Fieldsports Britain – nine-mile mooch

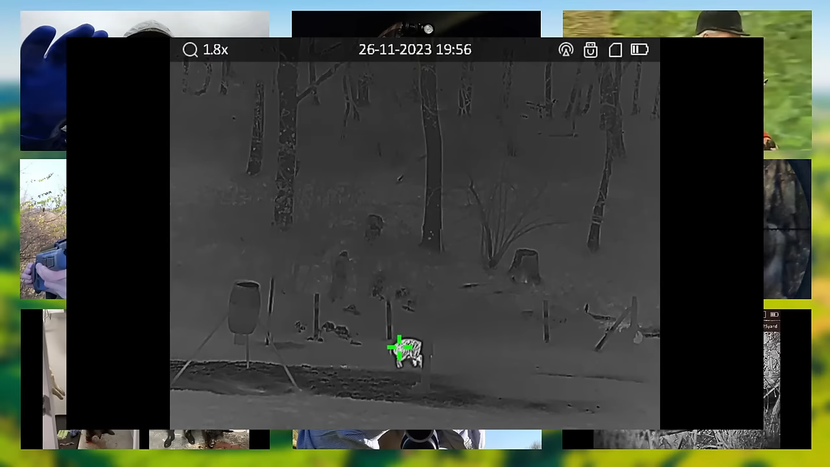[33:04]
After a lot of trying, he finally gets his wild boar with his friend George in the Forest of Dean.
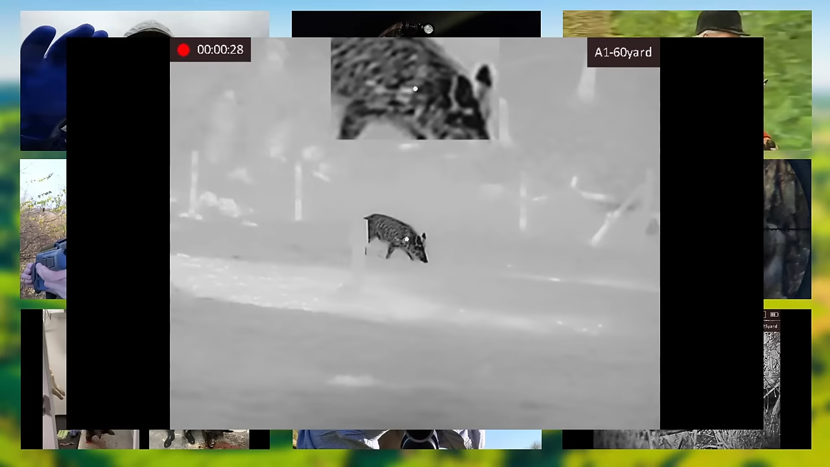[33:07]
There's an interesting comparison of different firmware in his Hike Micro thermal scope and a look at how he uses
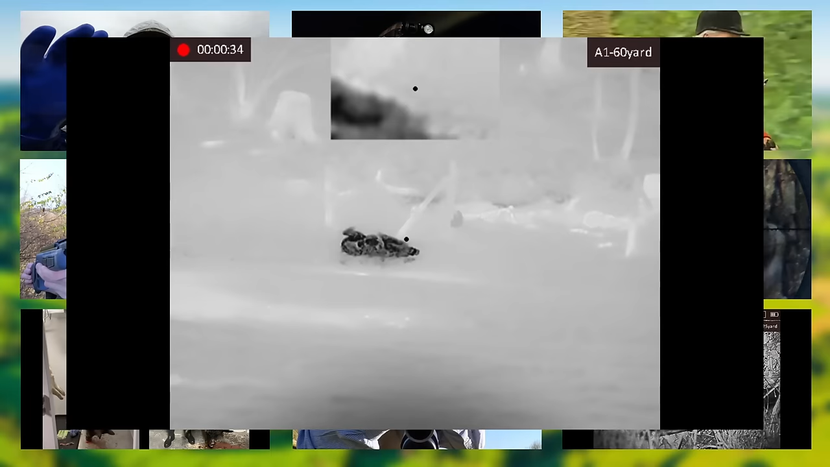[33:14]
an old iPhone connected to a thermal spotter to alert him when something moves into the picture. Rob Speed follows up his How to Shoot Crows video with some tips on how to hit driven pheasants.